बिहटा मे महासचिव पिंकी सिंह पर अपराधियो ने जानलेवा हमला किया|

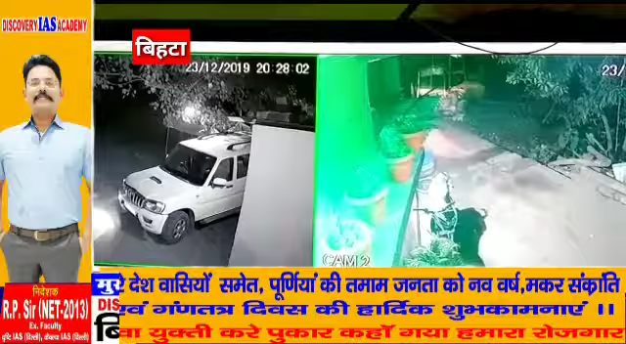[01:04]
अलाव जलाने के लिए वह फ्रेस होने चली गई फ्रेस होने के बाद जैसे ही अलाव के पास आकर बैठी थी कि दो अपराधियों न मुह